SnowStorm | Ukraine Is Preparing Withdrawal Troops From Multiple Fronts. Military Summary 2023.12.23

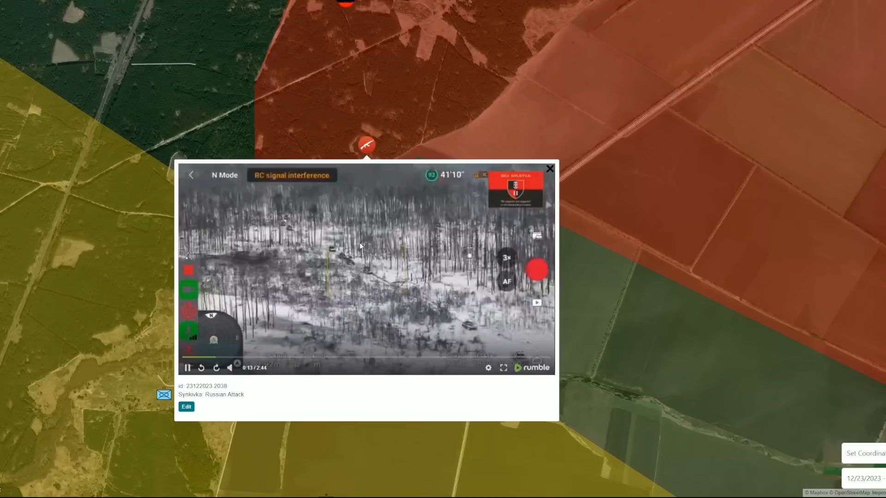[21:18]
sinkovka so this is uh this uh this the attack how it looked like during the december during the uh from 10th till 20th of december of this year how the russians were storming the northern part of sinkovka just calculate the number of armored vehicles one two three four five six seven eight eight armored vehicles eight armored vehicles completely fully loaded with infantry troopers and storm troopers and just three